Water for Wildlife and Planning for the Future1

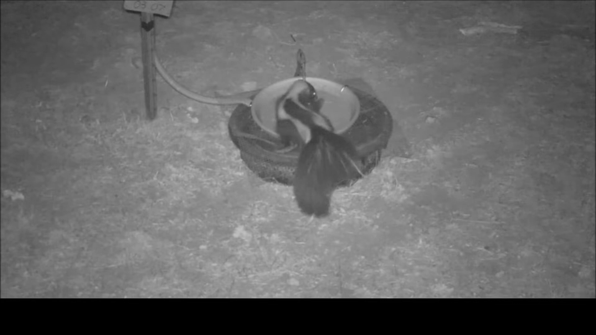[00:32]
Sometimes we even struggle with others to dominate the resource, regardless of whether they are strangers or even family.
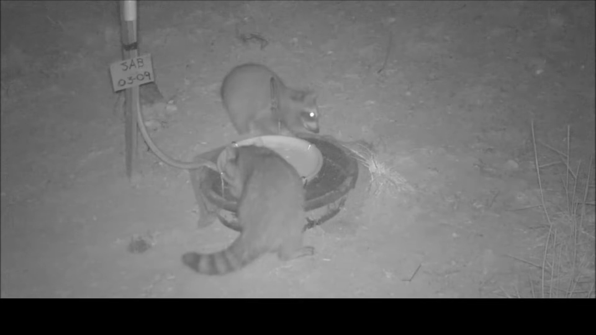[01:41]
Others can't seem to help themselves. They let their frustration show and find ways to express it,
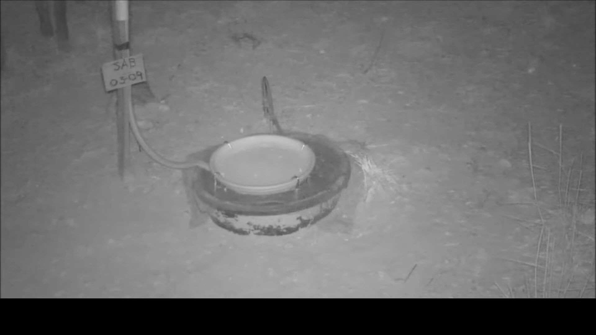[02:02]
which isn't always bad, because sometimes that means that the next one to come along can just take note of the sign and move on.